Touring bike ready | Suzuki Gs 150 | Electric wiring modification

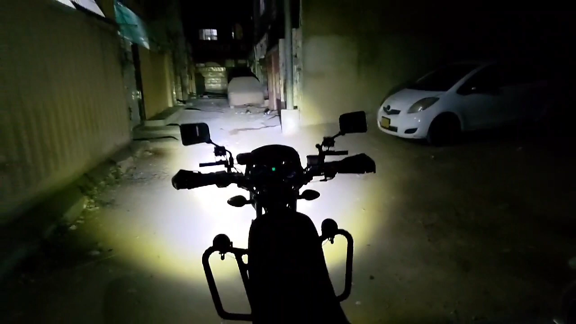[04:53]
फ्लूट लाइट का राउंड शेप इस तरह का आ रहा है, और अब मैं खोलता हूँ उसमें स्पॉट लाइट, स्पॉटलाइट ऑन कर दी। स्पॉटलाइट ऑन करके ये टोटल इसका व्यू आ रहा है माशाल्लाह से, बिल्कुल बेहतरीन परफेक्ट जैसा चाह रहा था वही।